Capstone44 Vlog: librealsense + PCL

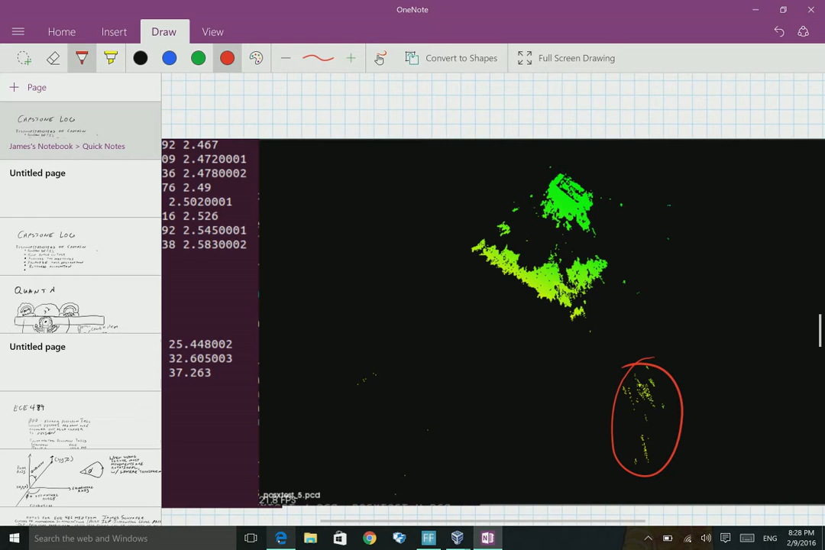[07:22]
points all over the place and like if you take that and compare it to like this
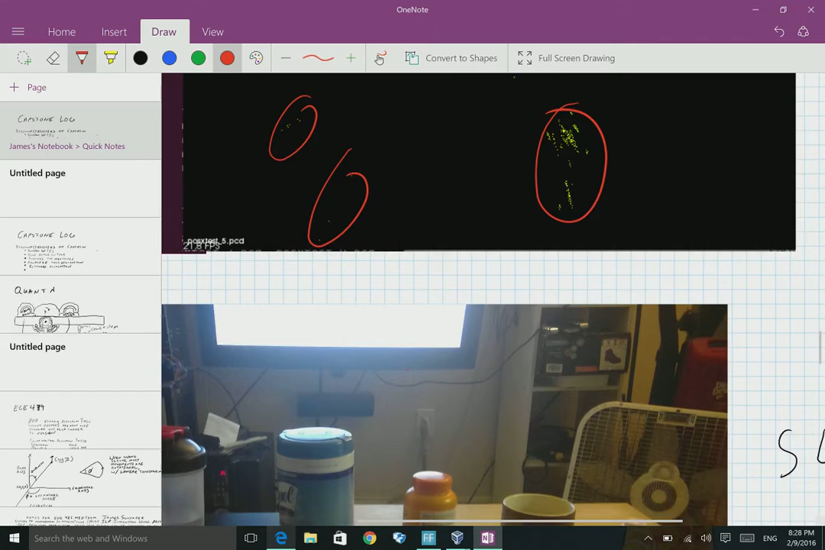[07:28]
it's the same scale you've just got
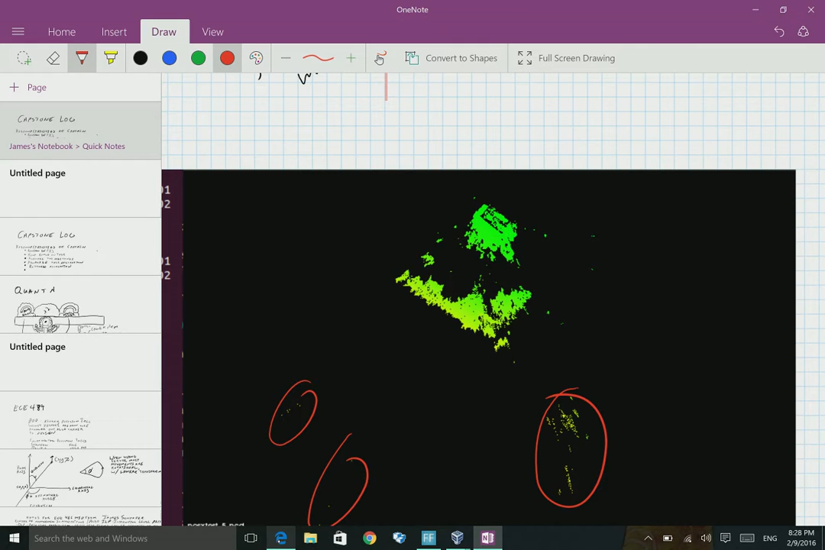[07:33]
all this extra information here so it's hard to understand what you're looking at and it's more to process so basically in the code I said um
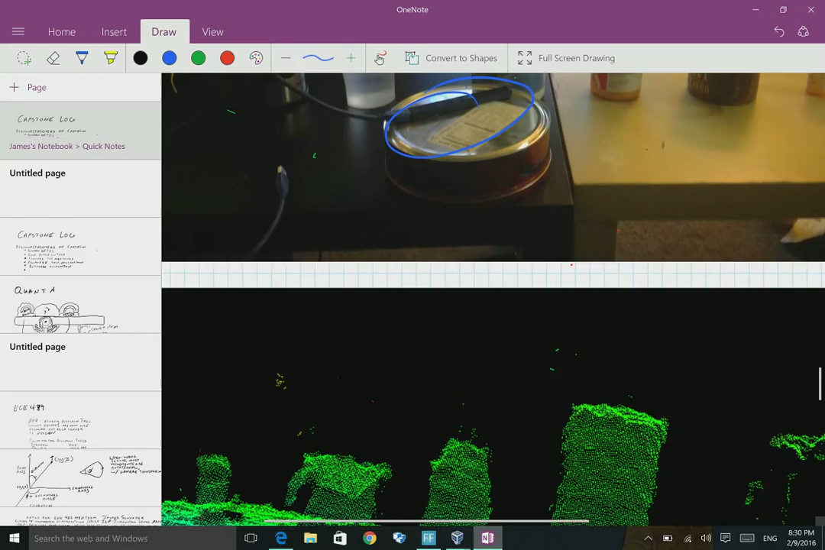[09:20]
when we got out of this um as our raw data is this guy and I just want to map it out here because it got flipped around we can play around with
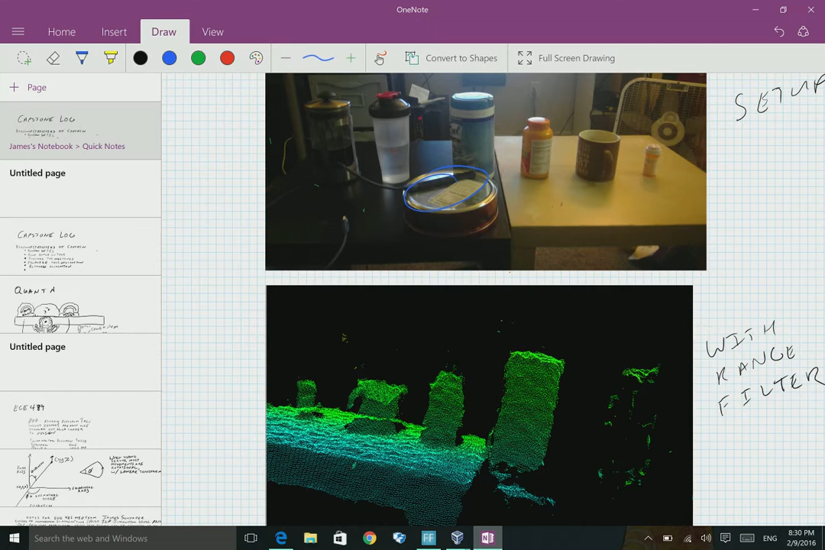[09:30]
how this is is viewable but um I just want to note that this area right here correlates to this area right here and uh all of these pcd files are up online um on the github this is what I was showing you earlier uh and conversely that is this over here some things to note about this is the black table oh man it actually did absorb all that
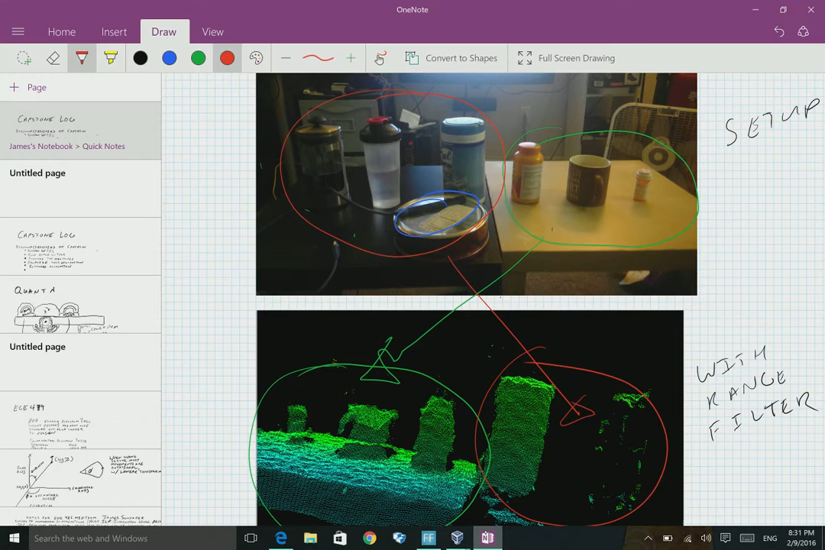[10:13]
infrared light go figure this managed to reflect back reflect back rather well conversely here a water bottle I thought it was pretty opaque but obviously not that opaque and I cut the coffee filter out but in the bigger
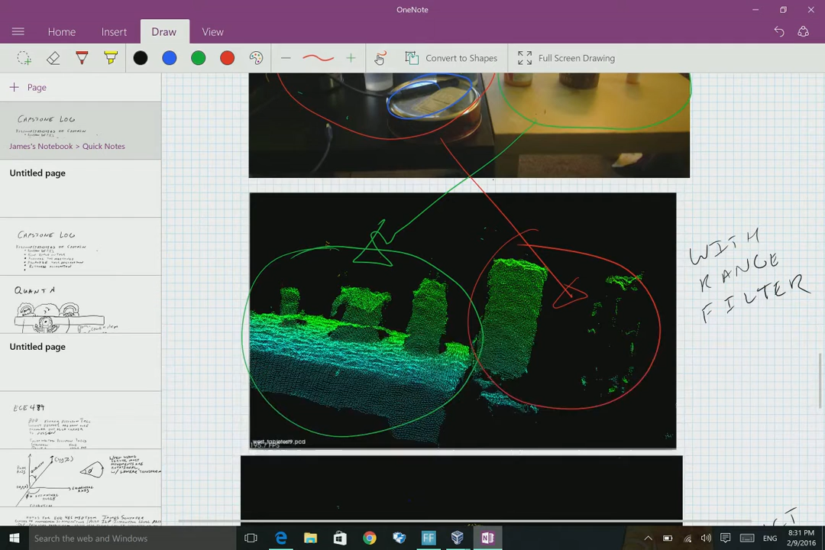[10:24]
image I might show you that later it's uh it's not even there
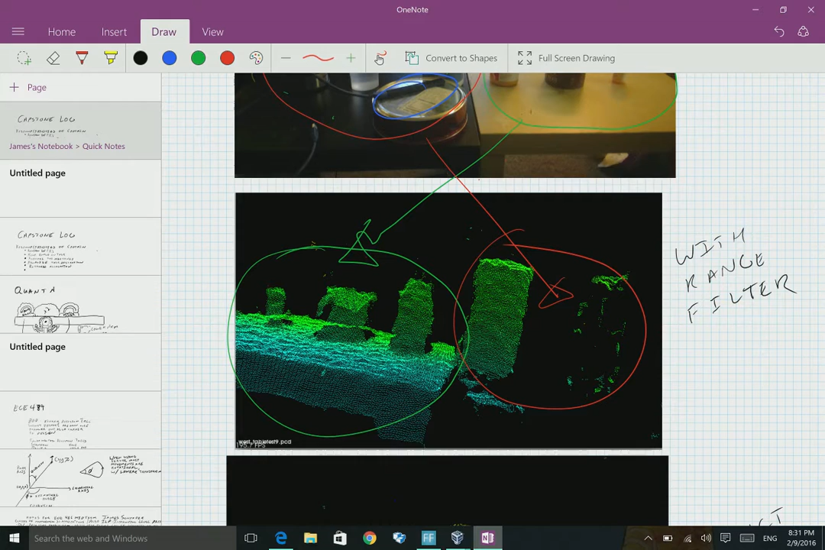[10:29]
in fact I'll just go ahead and show that to you right now so
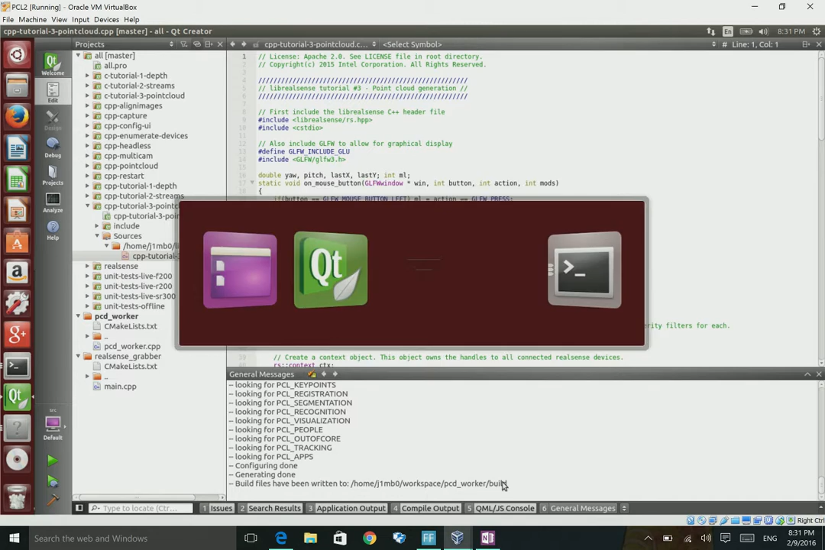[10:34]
this is the image and it might
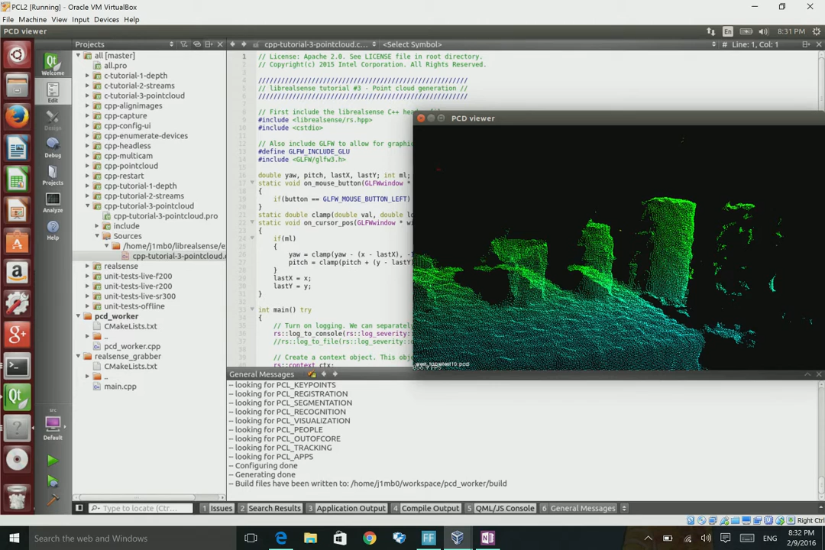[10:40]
be cut out but you can see this is that area over there and it's just really dark
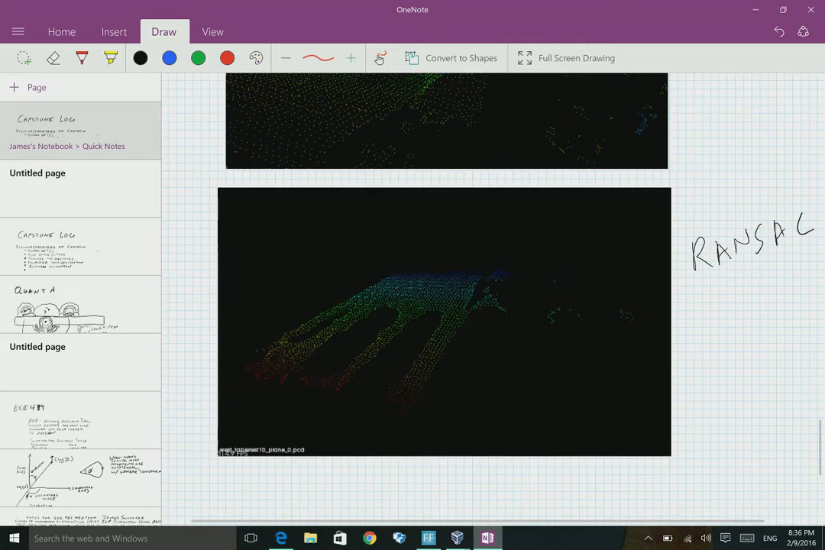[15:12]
see here uh this is the extract indices example
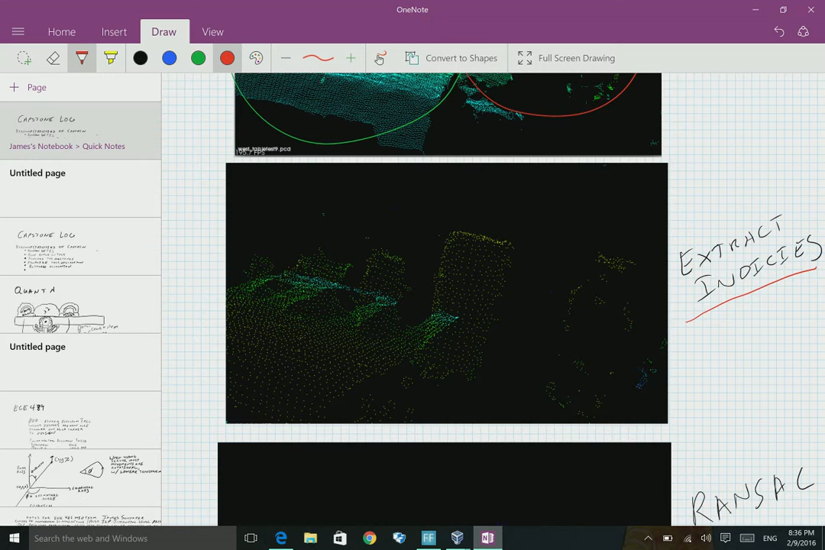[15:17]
that was on um the pcl tutorials site
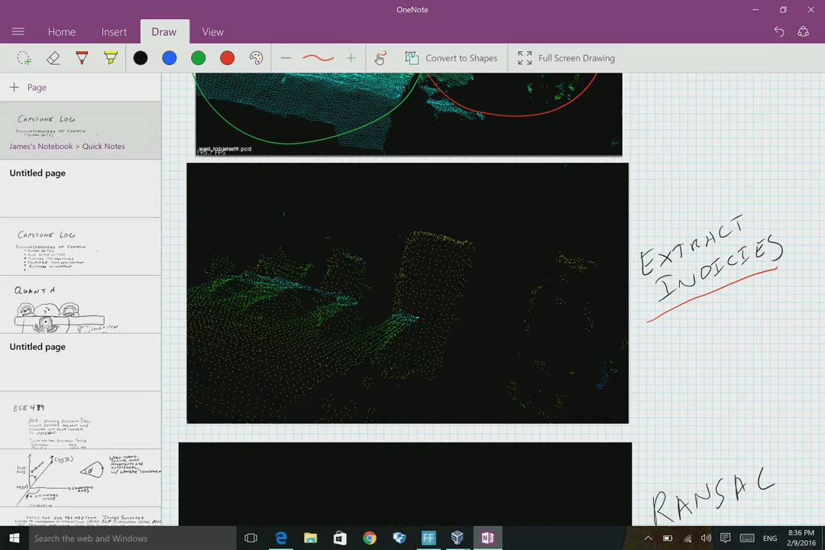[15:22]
and you can see how great the reduction in points is
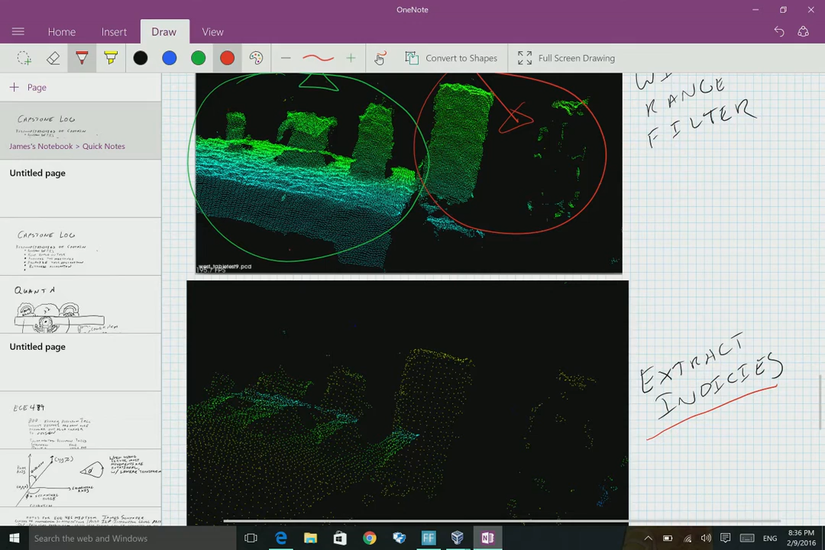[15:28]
so you can see it's right there and um it even makes
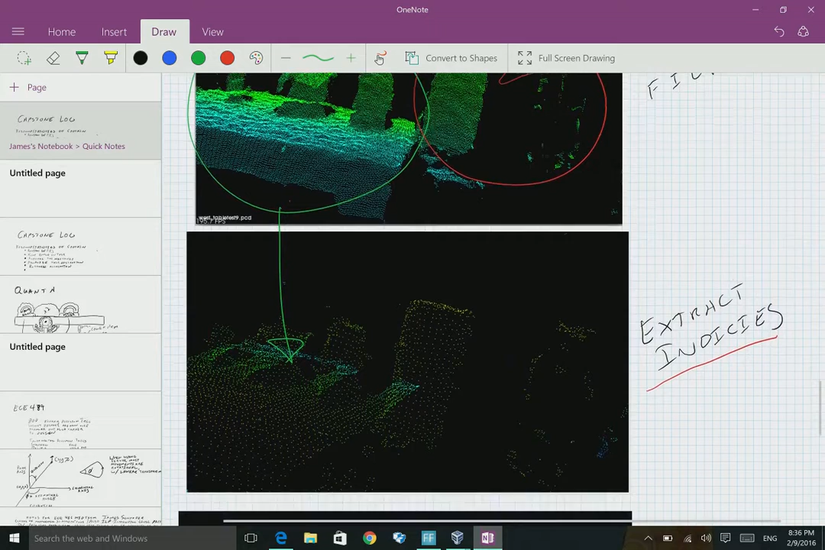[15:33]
this shape more defined uh looks a bit more like it should um i mean this this image right here it's still useless there's still not enough
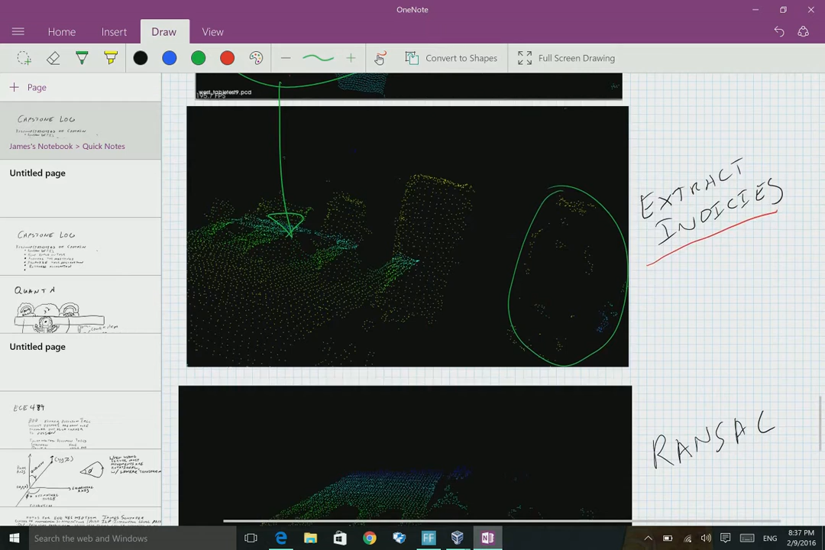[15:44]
data to do anything about it but still it's much easier to work with it's a significantly fewer points